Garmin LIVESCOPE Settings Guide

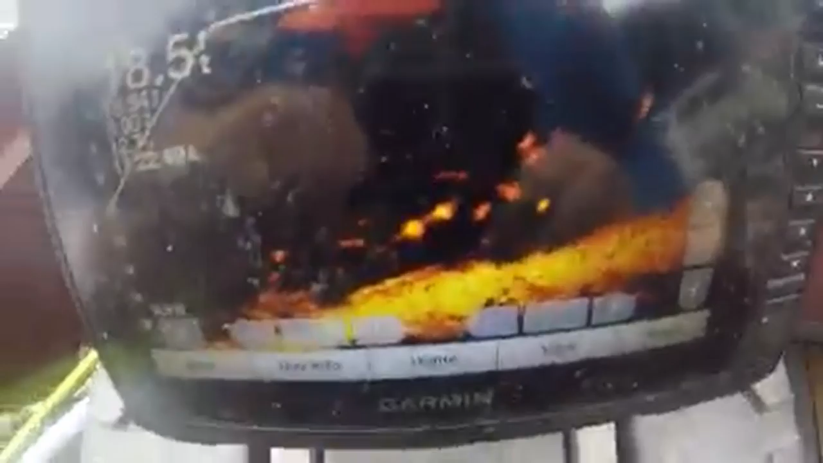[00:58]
four baths right there that one that's a big one about five six pounder
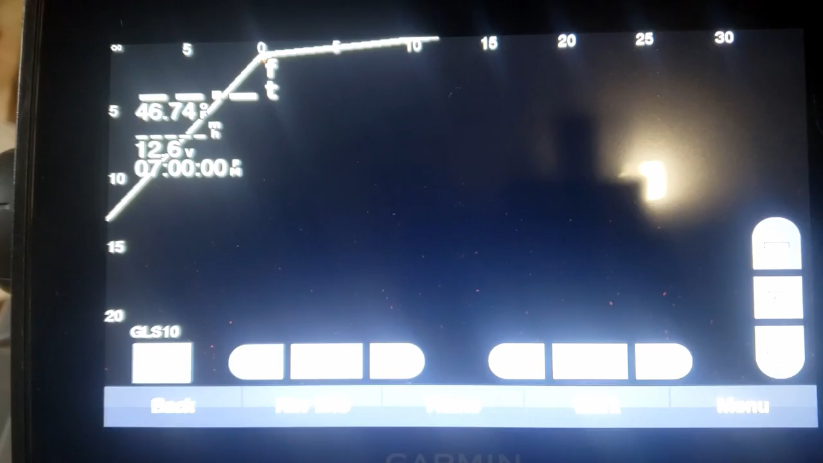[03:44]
as i can you got the light right here but
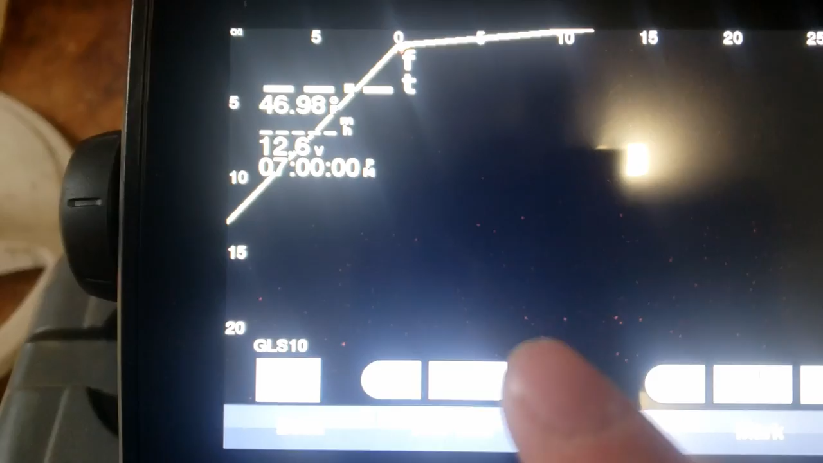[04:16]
right here on the on the first option you have this is going to be how far you want your screen to show
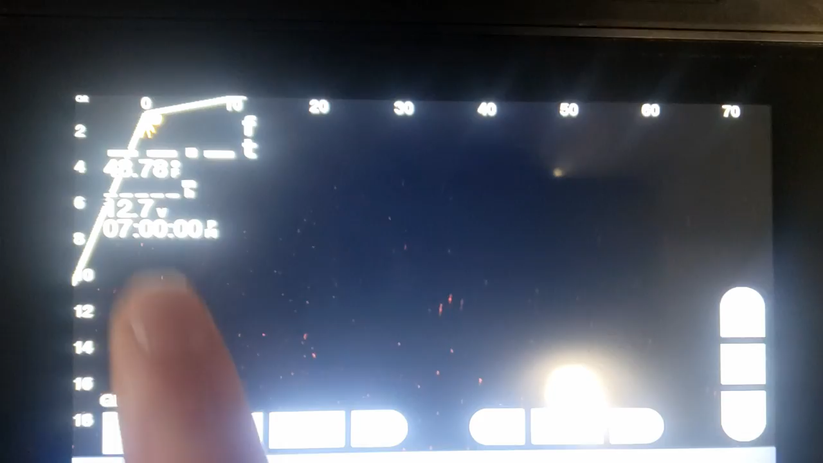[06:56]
deep you are and your gain lets you see things clearer or you can see things more detailed but a little bit of clutter
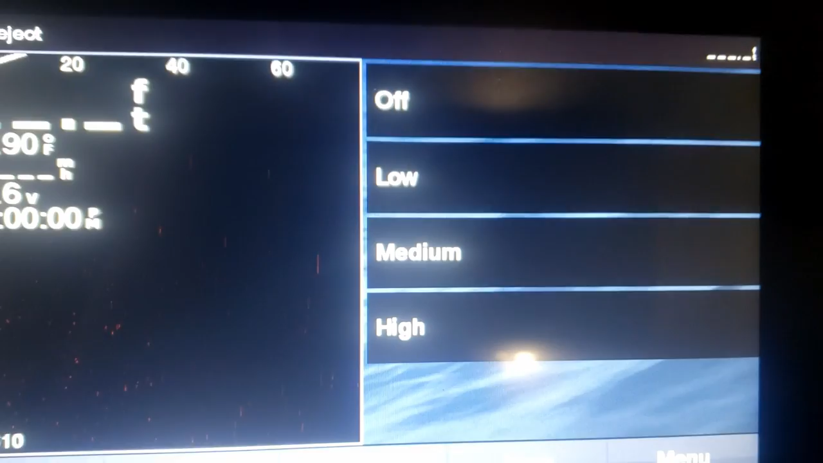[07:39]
like that this setting can change you know depending on the type of
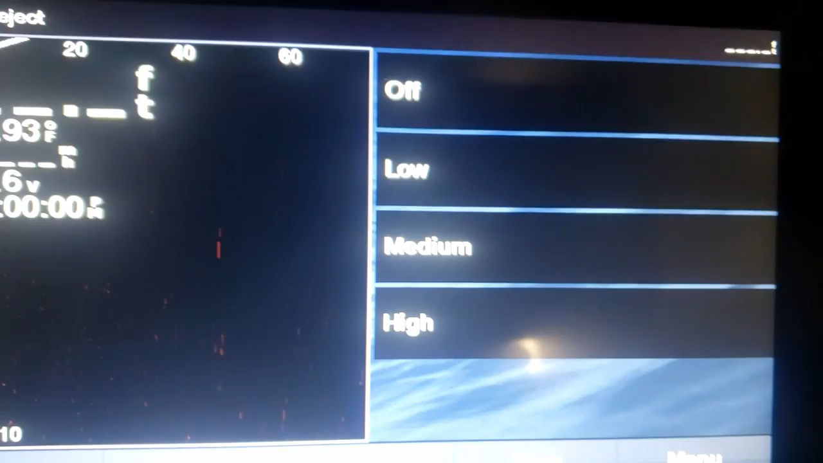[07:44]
day you're on i like to keep mine on medium because normally we fished
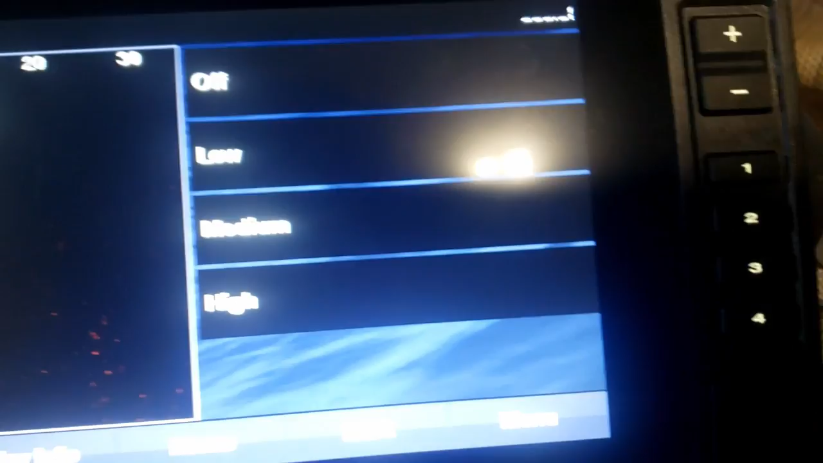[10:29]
time vary and gain normally i keep mine off